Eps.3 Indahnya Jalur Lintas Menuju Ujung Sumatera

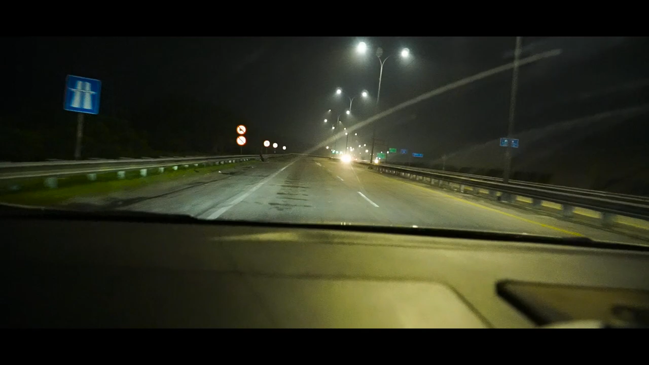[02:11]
sekarang kita ada di gerbang tol tebing tinggi sekitar sekarang jam 1 malam
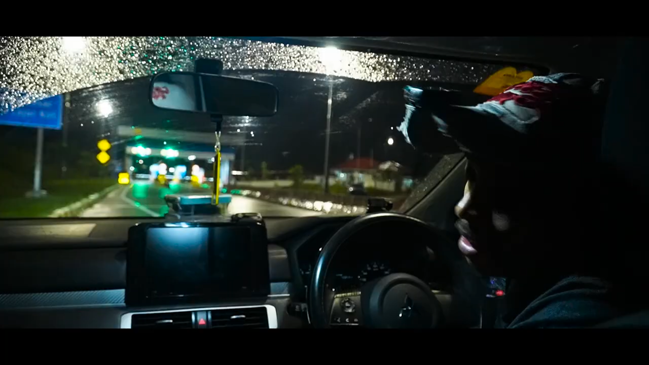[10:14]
tepat di depan kita gerbang tol
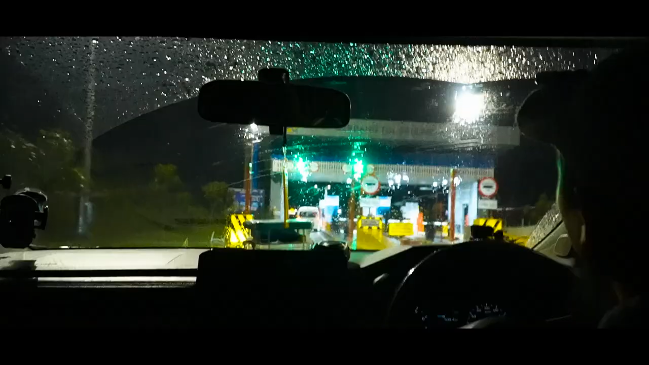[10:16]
Seolimeun itu tol satu-satunya tol yang ada di kota